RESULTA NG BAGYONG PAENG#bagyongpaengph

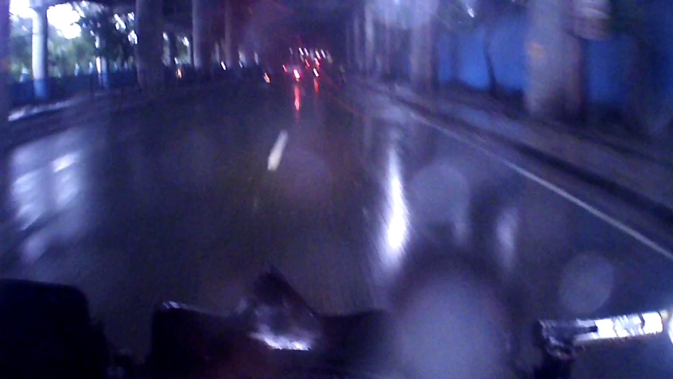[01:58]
Dinadaanan natin, mga tol, ito yung Naiya Road, mga tol.
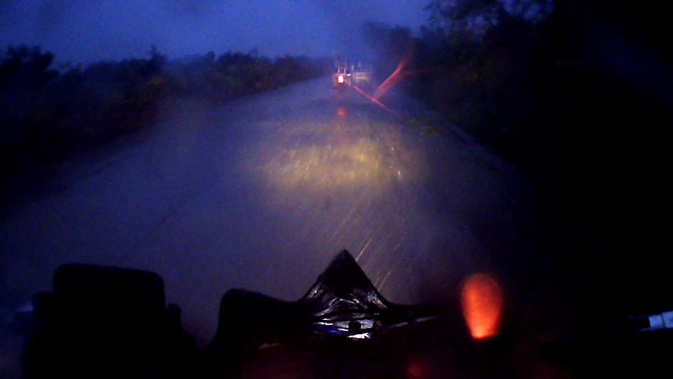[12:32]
inaabot na tayo bagyong Paing, malakas na hangin at sobrang lakas na ulan mga tol. Mabuti na lang malakas ang ilaw natin mga tol.